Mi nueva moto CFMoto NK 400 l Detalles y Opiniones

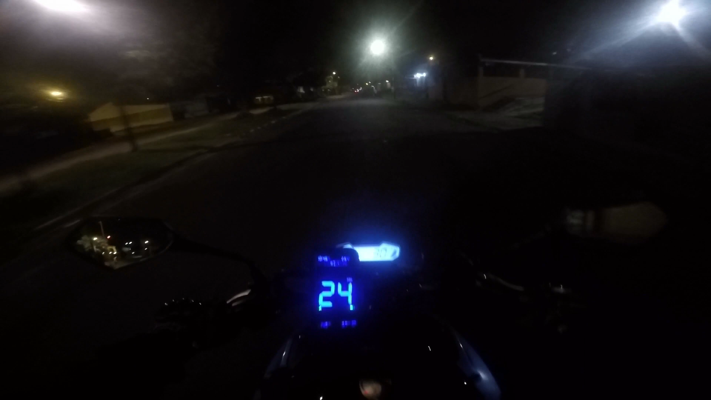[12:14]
El siguiente aspecto negativo es que el panel muestra una velocidad muy alejada a la que se mide por GPS. Yo, en todas las motos que he tenido y hasta en otras, he utilizado pues la aplicación de GPS, que tal vez habrán visto en algún video, con la Duke o con la XY,
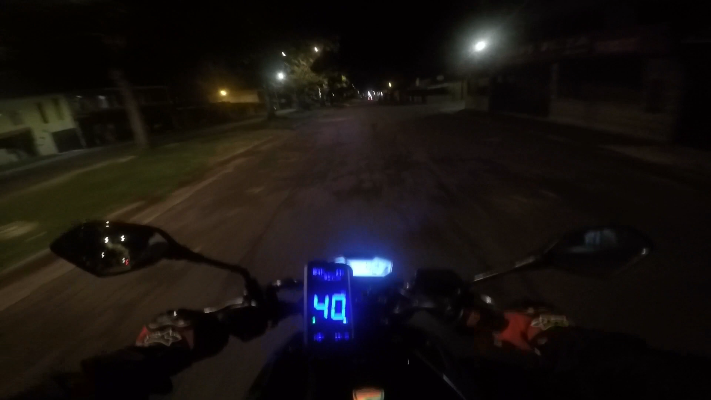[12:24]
inclusive con la XY400, que va mostrando pues la aceleración de la moto a nivel de GPS. O sea, se rastrea por GPS, que es lo mismo que hace la gente cuando saca ahí con su aplicación de GoPro en sus videos. La mayoría de motos en las que he probado esta aplicación, de los 0 a los 80 km por hora, van muy fieles, van muy de la mano. Es decir, si la moto marca 10, el GPS va marcando 10, si la moto marca 50, el GPS va marcando 50. Ya después de los 80 empieza a haber un poquito más como una discrepancia, pero eso es normal, gente.
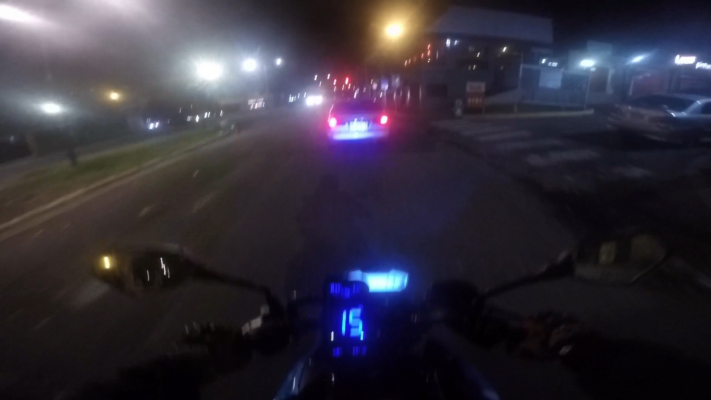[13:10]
Normalmente cuando ustedes van a 120, realmente a nivel de movimiento del cuerpo de la moto y el cuerpo de nosotros en el planeta, vamos por ejemplo a 115, 118, nunca vamos realmente a la velocidad que indica la moto.
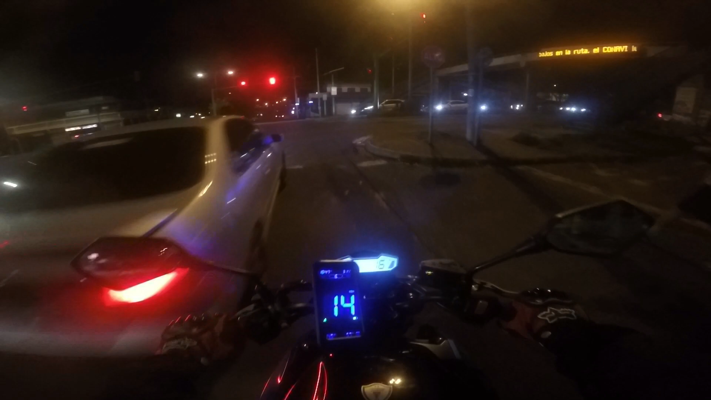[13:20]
Entonces, todo bien con eso, que aunque haya un pequeño juego de 3, 4, 5 kilómetros. ¿Por qué no me agrada con esta moto? Bueno, ya he hecho la prueba varias veces y para empezar, se empieza a ver una discrepancia desde muy bajo kilometraje. Si en este caso de la NK, ella tal vez dice que ya vamos a 30 y tanto y el GPS apenas dice 20 y tanto. O sea, ya hay una discrepancia de unos 8, 9, a veces hasta 10 kilómetros. Y entre más sube la velocidad, la NK llega y dice, bueno, ya voy a 120, por ejemplo, y el GPS dice, no, mi bro, vas a 110, vas a 109.
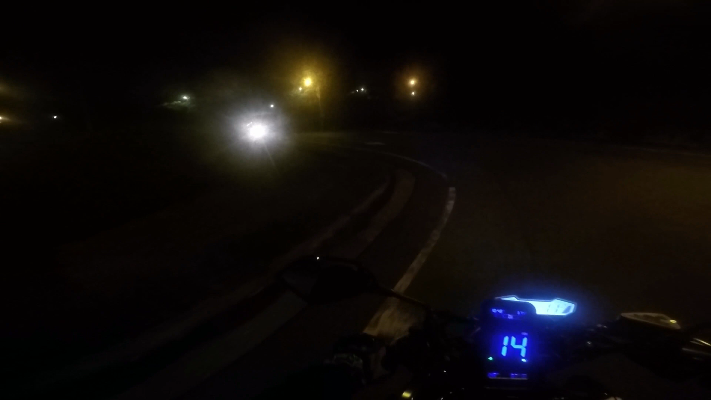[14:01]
y que después de ciertas velocidades se haya discrepancia entre la aplicación por GPS y con lo que muestra la moto en su tablero, en su velocímetro. Pero es que con este la discrepancia es muy grande. Entonces, ¿qué sucede? Que mucha gente, o en sí el cliente que anda en la moto, pues se engaña. Porque esta moto, yo en el viaje a Zarcero, video que van a ver próximamente, suscríbanse para verlo, yo pegué a nivel de tablero 158, 159 km por hora, no me acuerdo muy bien. Pero realmente, por la discrepancia del tablero, no creo que fuéramos a más de 152. Entonces es algo que no me termina de gustar, que haya tanto juego en una moto tan moderna.